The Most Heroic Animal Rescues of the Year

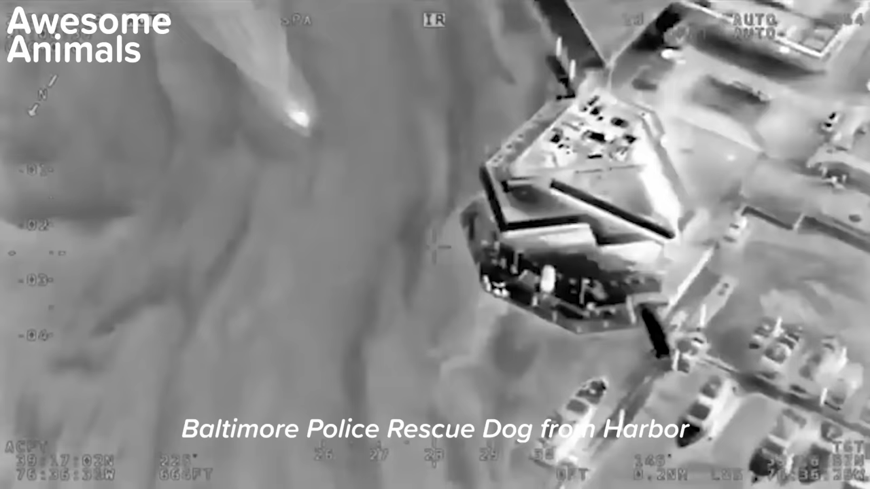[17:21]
Officers were on patrol when they noticed that a dog got off his leash and jumped into the water. The dog then began to panic.
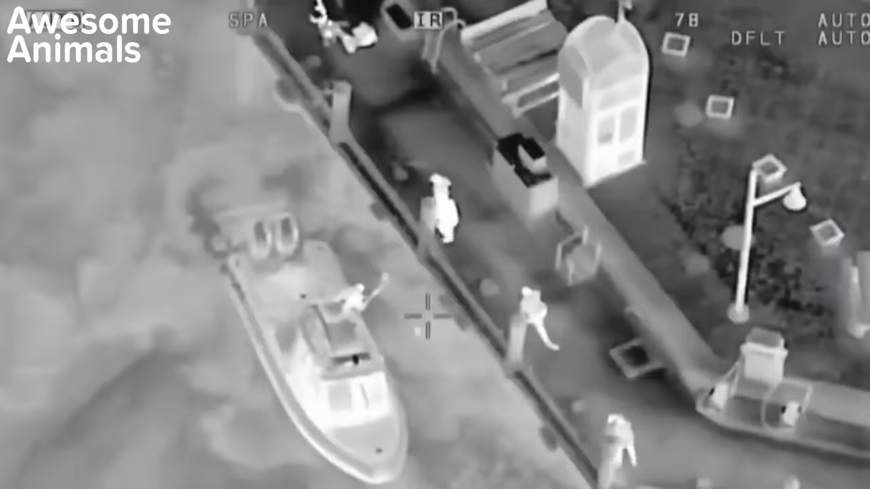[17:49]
break free from that leash and jump head first into the water.